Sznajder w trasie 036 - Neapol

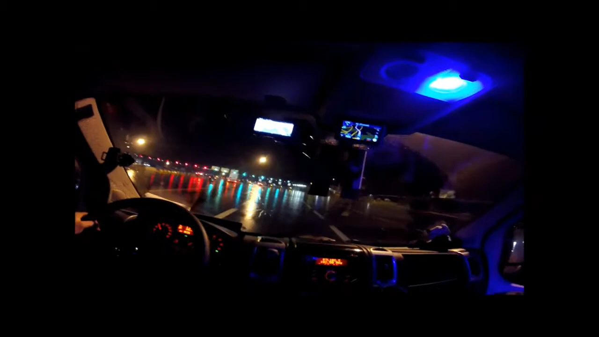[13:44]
Są też takie właśnie osobne bramki zrobione, gdzie trzeba po prostu manualnie wziąć ten ticket, nie? Jak to wygląda?